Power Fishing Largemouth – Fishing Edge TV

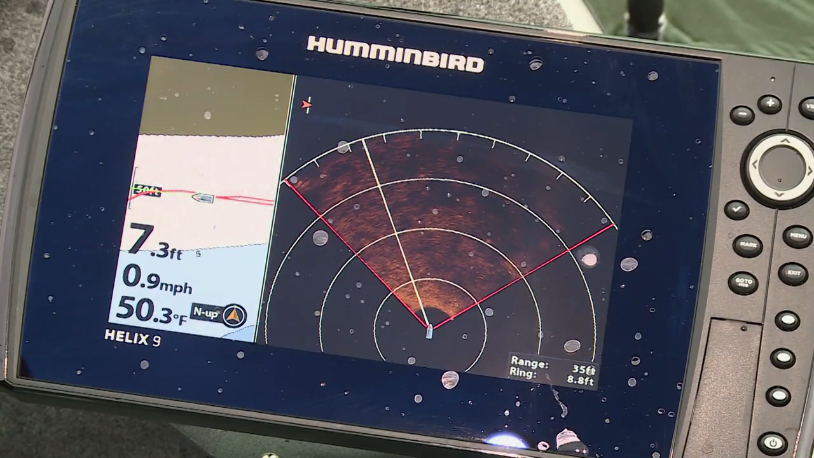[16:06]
On screen: depth 7.3 ft, water 50.3°F, speed 0.9 mph
When there's really nothing around, you can see those little depressions, if you know what I'm talking about, those little rhizome holes. If you're do much largemouth fishing and you get on these shallow flats, see these dark spots? These are little divots up on those flats. And in the spring, man, just little like 6-inch, 1-foot holes in the flat can hold a ton of fish.
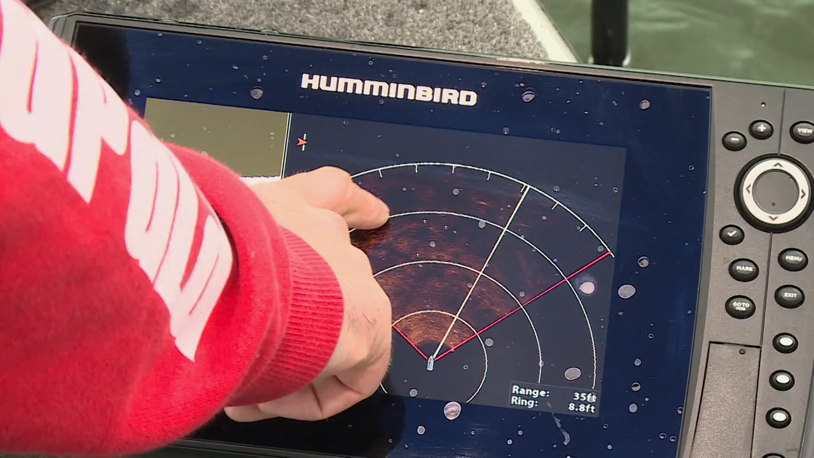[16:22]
That's cool. I can see this stuff out ahead of me.